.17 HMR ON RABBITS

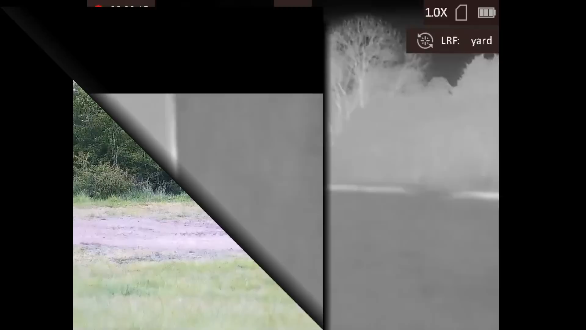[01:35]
this fella's 98 yards away, not 99 now.
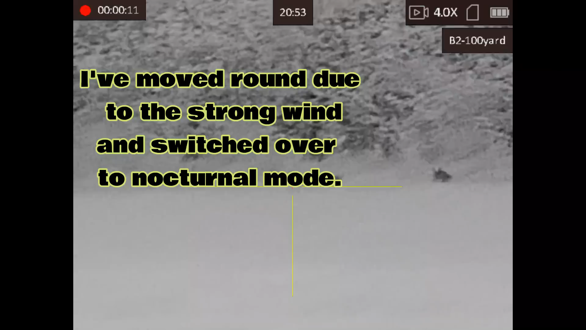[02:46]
A bit further down, another one there, feasting. There's one more.
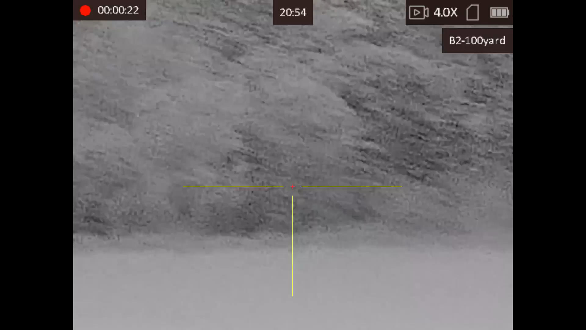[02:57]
For the furthest one away to start with. So this one's 155 yards.
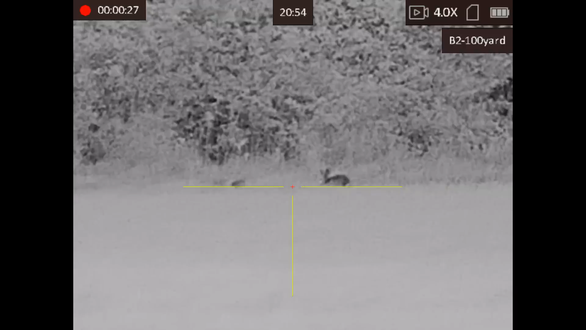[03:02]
The wind is coming from the right.
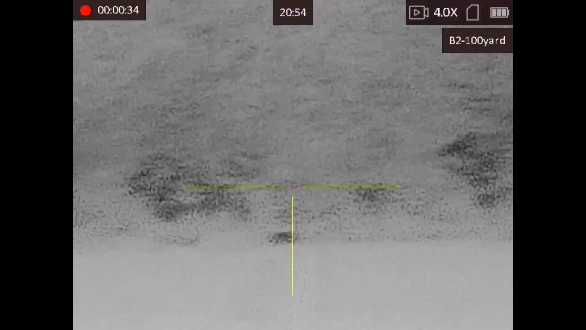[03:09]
Him down.
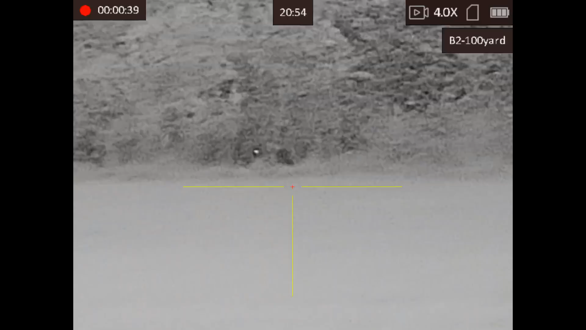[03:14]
His little mate's going in. Don't blame him.
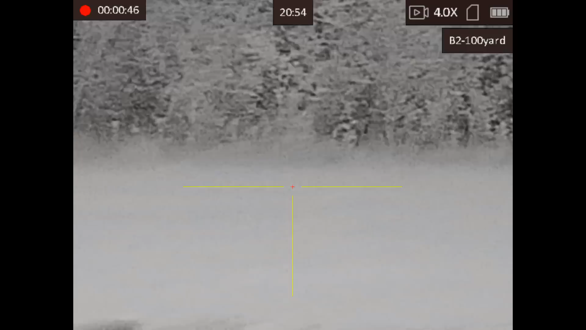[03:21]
They've all taken a hint and taken cover. So that's the first one down, 155. Tucked right away in that corner, just there.
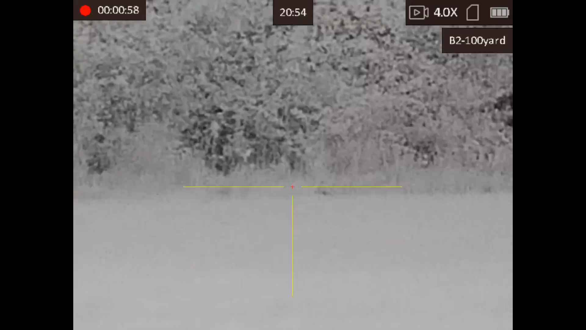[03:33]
Taking the light off. So the light doesn't really make a lot of difference at the moment. It just makes the eyes shine a bit. Makes it a bit easy to pick them out. This is number two, so he's 99 yards.
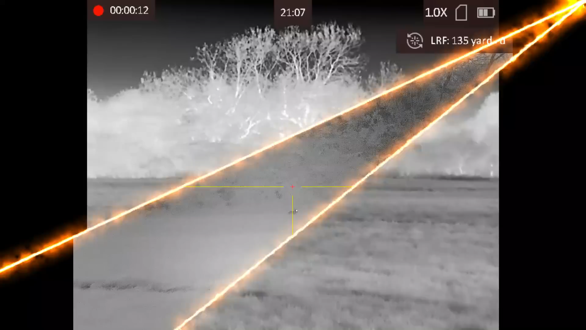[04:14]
So the rangefinder gave the time as 21:07.
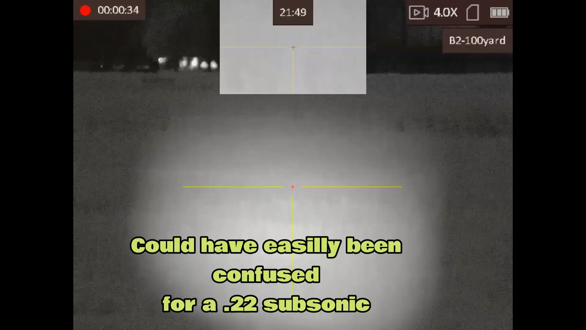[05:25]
Balance him down. Straight in the bumps.
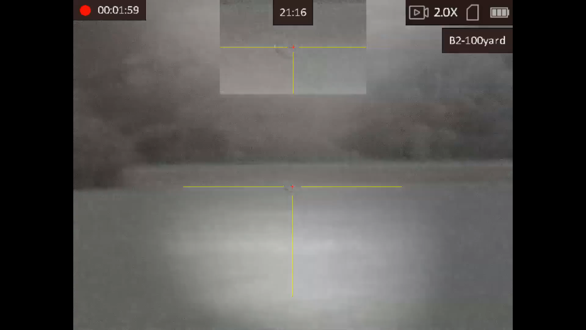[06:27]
Got him. 209 yards. Well, thanks very much for watching, guys.